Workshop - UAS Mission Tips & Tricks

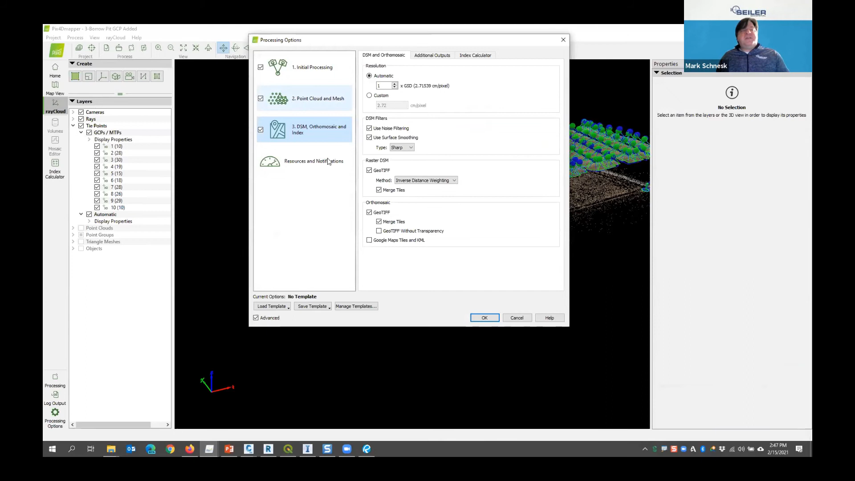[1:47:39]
So at step two, let's run through these two different steps here, and then I'm not going to process it because it's really going to completely crank my computer down, and you won't even hear me talk. So the two is going to be creating the point cloud and the mesh. So what do I mean by point cloud and mesh? The standard output product for Pix4D is an LAS or LAZ model. In the standard mesh model under the point cloud tab, my export is going to be LAS, LAZ, or I can get a 3D PLY or a XYZ. Typical standard industry is going to be LAS or LAZ.
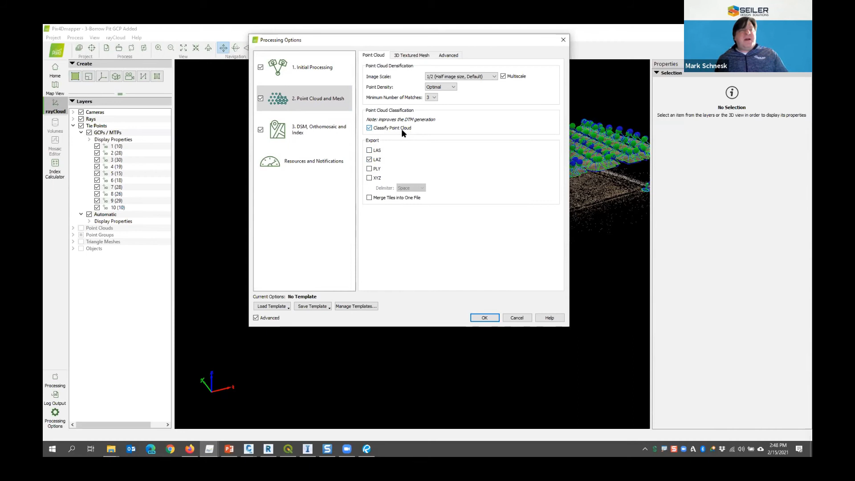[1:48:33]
However, I'm also going to classify my point clouds. Pix4D is going to attempt to classify the point clouds with ground, high vegetation, buildings, man-made objects, etc., in the best way that it can. It's not foolproof by any means. There are better products that do this for you, but for general purpose classification, and there's a further step down that relies on this, I'm going to go ahead and classify it. This is going to significantly add time to your model processing, but it's also going to add some classifications that are not acceptable to an LAZ format. LAZ is an older format, and sometimes LAZ drops those additional non-standard classifications.
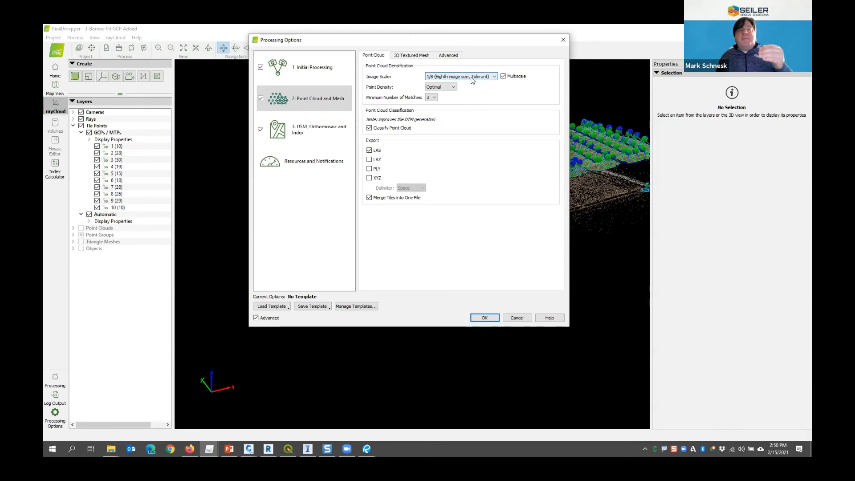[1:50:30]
At a quarter scale, it's for 1 point per every 8 pixels, and then 1 point for every 16 pixels. Or is it 16 and 32? I can't remember. But the lower your image size, the less dense your model is going to be. Vice versa, I can go to full size and high, and I think the high density is like triple that. So you're going to get a super dense cloud if you go to highest point density in one image scale, but I can expect this thing to sit and run for about 6 to 8 hours while it's doing that. It's going to take forever. You really are going to be limited by the amount of points that you can use in any particular model. If there's no particular reason you need that high density, I typically leave these at the defaults.
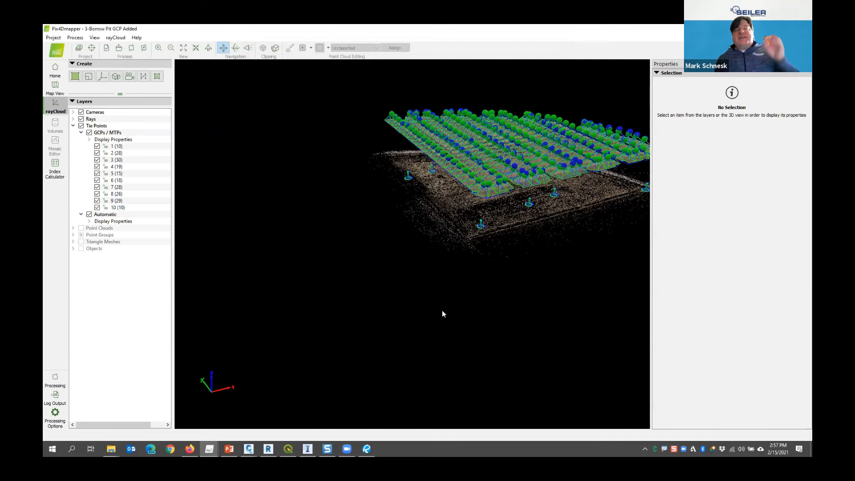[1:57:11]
Again, I'm going to skip that and move right to the glamour shot here. That is number four. So number four, everything has been modeled.
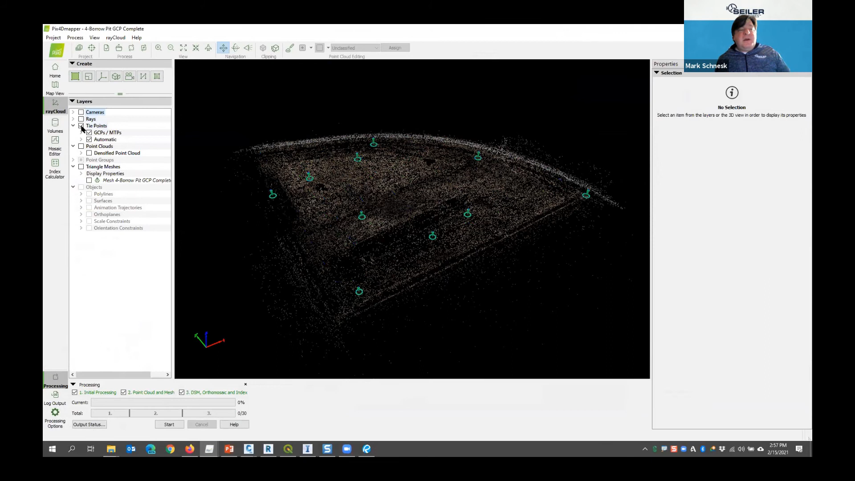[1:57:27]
I'm going to turn off the cameras and the rays, and you can see my ground control points now. That green and blue has been shifted together, so everything has been modeled.
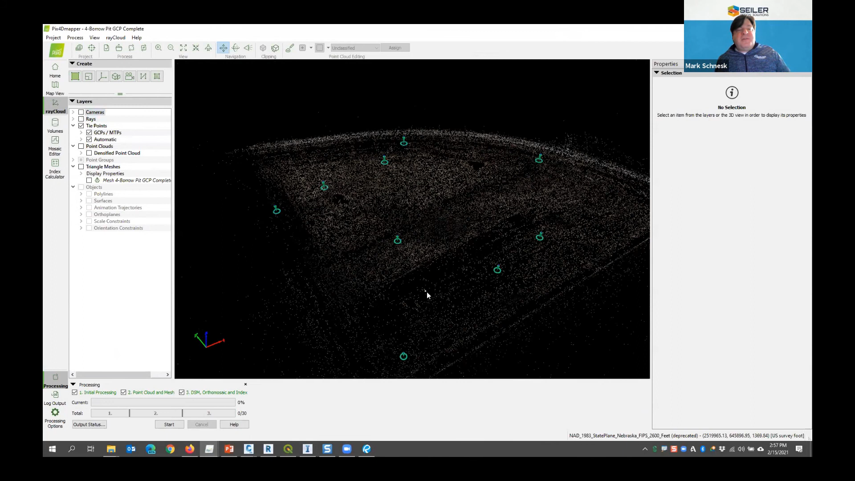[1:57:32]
Once I've run through that secondary step of adding my ground control and rerunning initial processing, I'm going to turn on my point cloud densification.
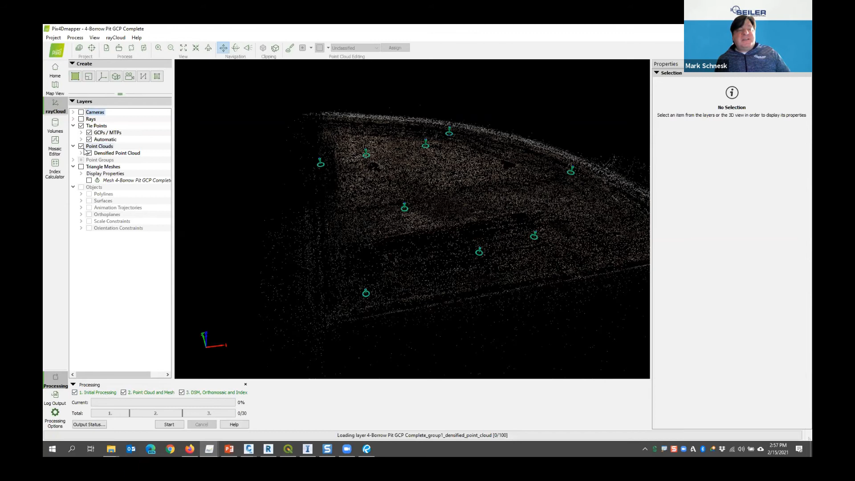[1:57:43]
So it's loading those points into my model at this time. So there's my densitive point cloud, densified point cloud of this site. So you can look in, and right now I'm looking at a view
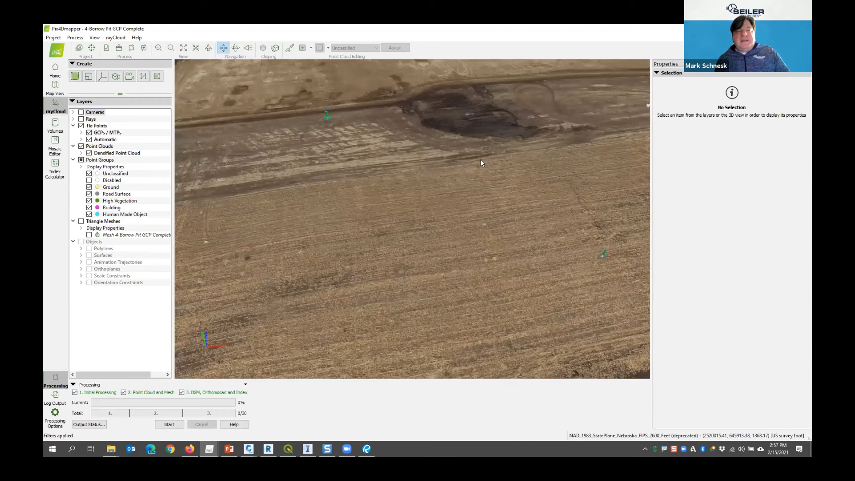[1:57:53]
of how the points look. I can change the point size down so you can get a better idea of the density of the points I'm getting.
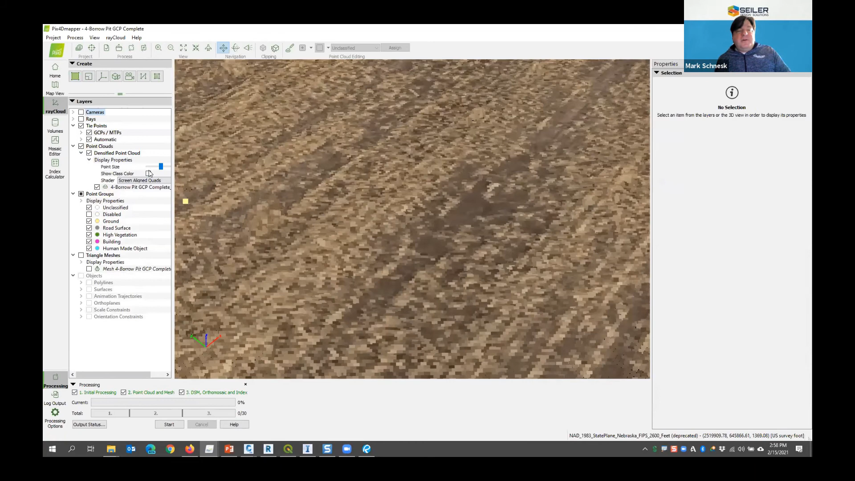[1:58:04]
Okay, that is pretty much a standard density that I'm seeing here.
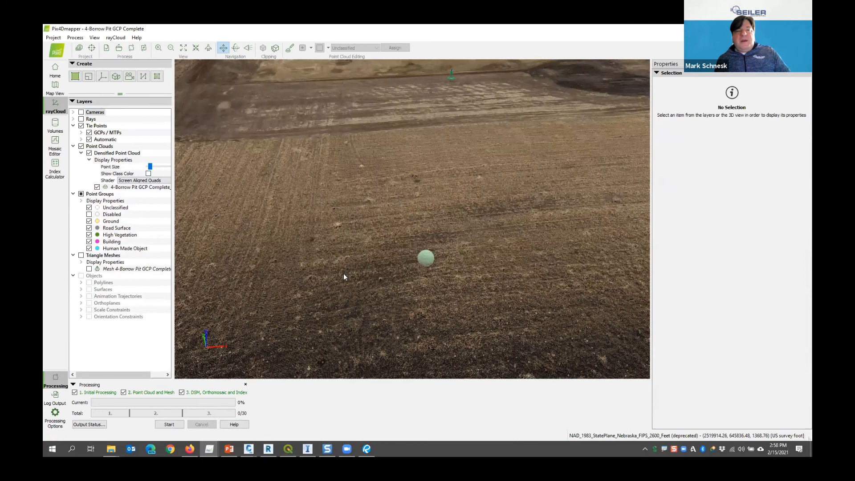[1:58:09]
I don't know what the distance between those two is.
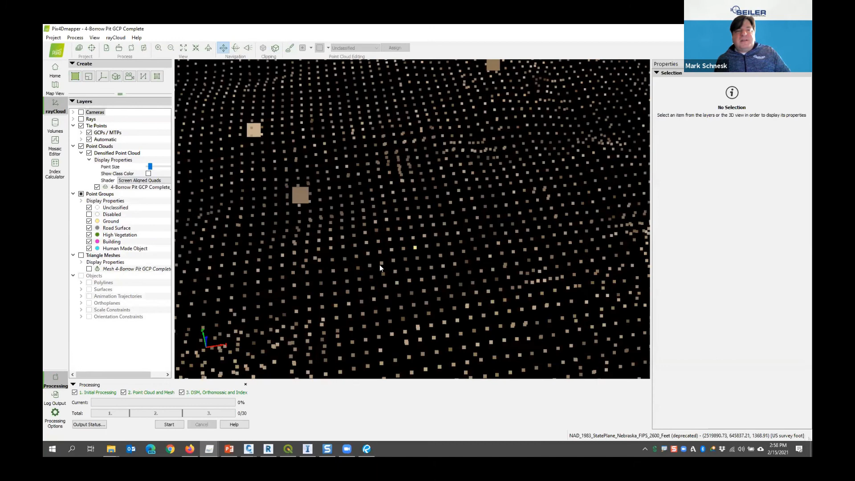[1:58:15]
But this is my point cloud model. So this is an LAS file that's directly built in, exportable.
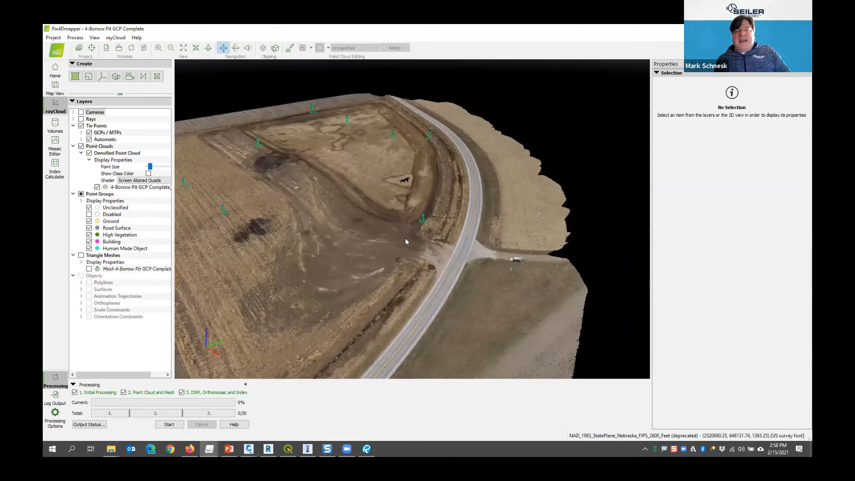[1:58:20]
I can just browse this folder. You get a nice little tool up here to browse to your output folders. Each step is put into its own folder. There's the initial, the densification, the DSM ortho. So I'm here at densification point cloud. I'm looking at this LAS file right here. So this is something I could just move, take,
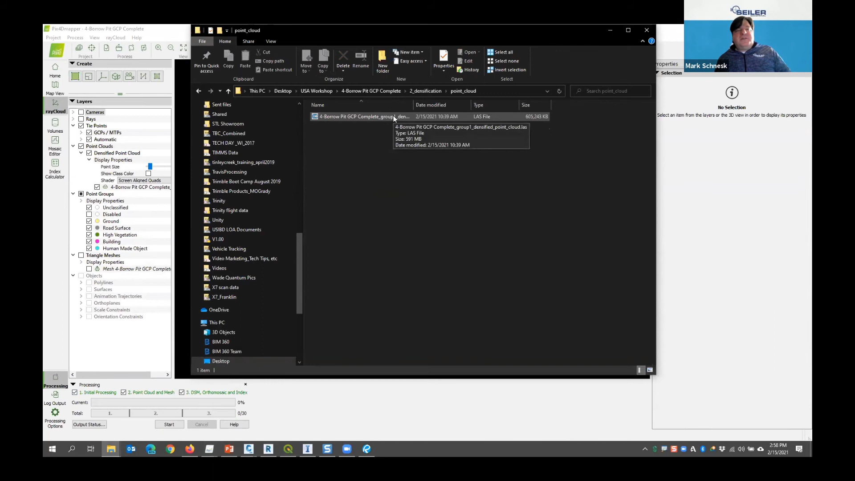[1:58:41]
and put into any other software I want, Pix 4D, Civil 3D, Recap, whatever. But I could do editing in here. So one of the simple things I could do with point clouds in Pix 4D is editing.
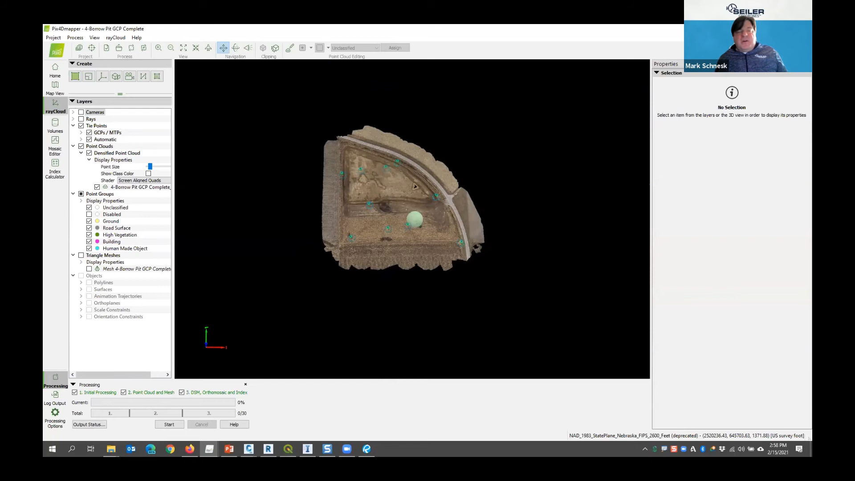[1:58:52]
Another thing I did when I originally did this was show the point cloud classifications. You can see I got extra layers here for classifications, and I could turn off the ground. Or I can turn off, I'm going to turn off my tie points as well. So that's what it's classified as ground.
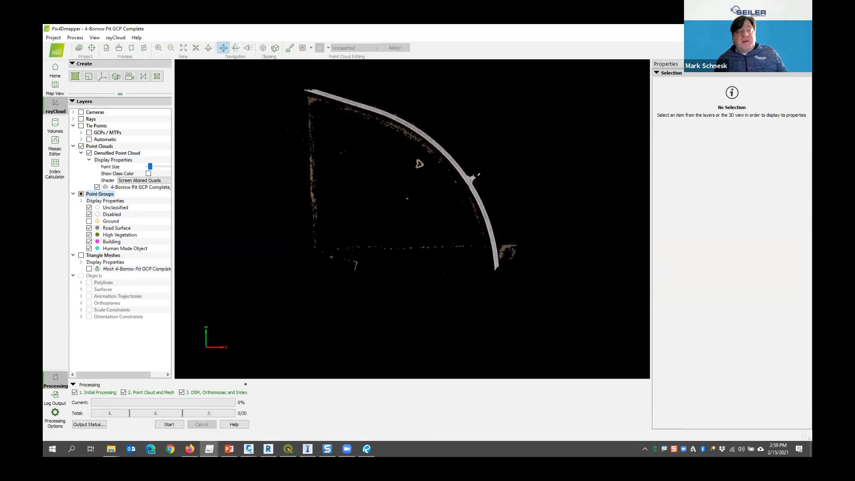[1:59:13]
And you can see it's left what it thought was high vegetation.
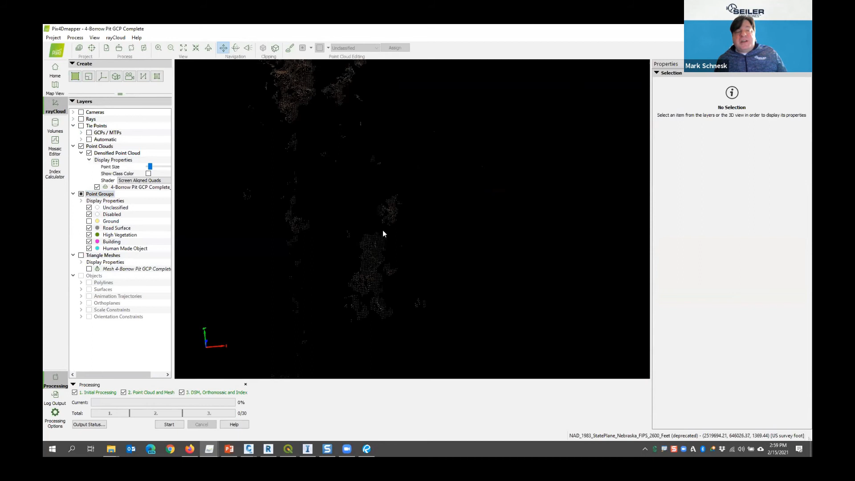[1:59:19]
And this may be, it's all dead, was taken in the fall, so or late winter. So it classified this, it's actually just a berm.
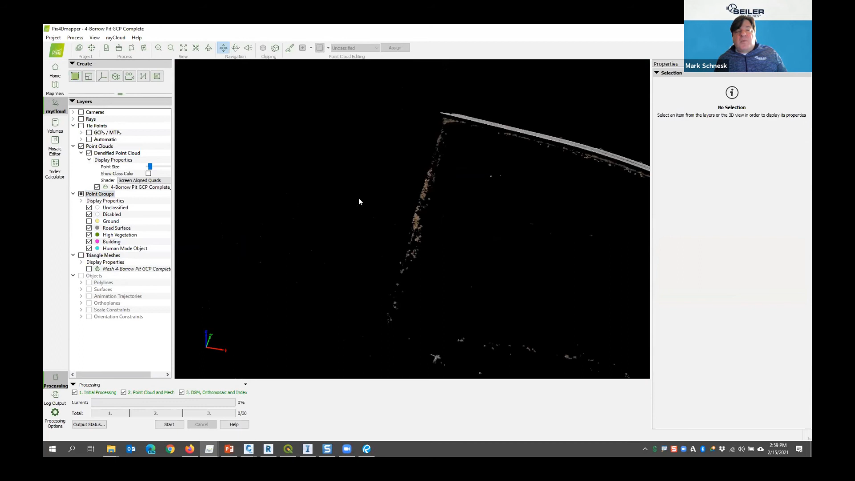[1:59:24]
And I would have to edit those points to put them back into the ground class. But you see my road is there, and I can turn on and off my road. Or I can turn off building. I have no buildings or high vegetation there, or human-made objects.